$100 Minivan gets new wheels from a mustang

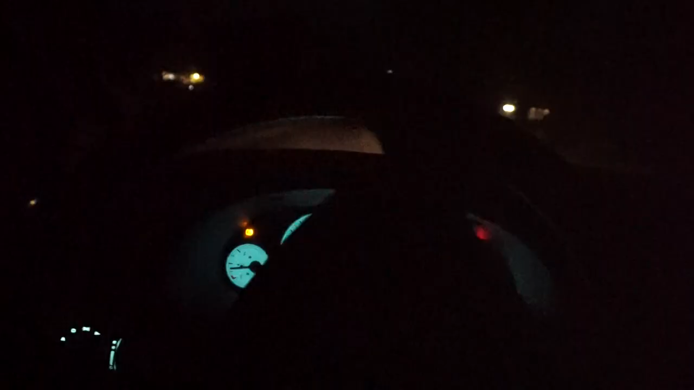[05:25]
So we're mobbing the van. Got a couple lights on the dash.